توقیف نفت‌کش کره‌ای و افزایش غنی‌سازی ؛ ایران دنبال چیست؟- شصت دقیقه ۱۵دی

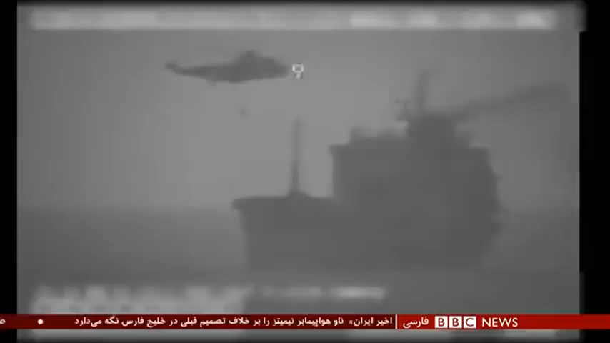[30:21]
ایران در 3 سال گذشته چندین بار کشتی‌های خارجی را در حوالی تنگه هرمز توقیف کرده، اغلب به اتهام قاچاق سوخت، آلودگی محیط زیست و یا ورود غیرقانونی به آب‌های سرزمینی ایران. این تصاویری ضبط شده در اواسط تابستان گذشته توسط ارتش آمریکا از توقیف کشتی ویلا که با پرچم لیبریا حرکت می‌کرد، و اینها تصاویری از توقیف کشتی بریتانیایی استناین پرو حدود 1 سال پیش از آن، هر دو به دست سپاه پاسداران.
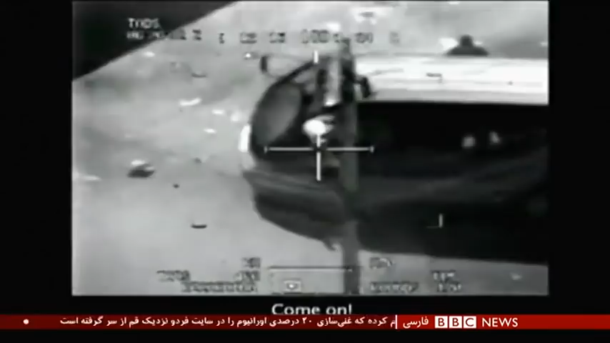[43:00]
مثلا با انتشار این ویدیو که نشان می‌دهد ارتش آمریکا غیر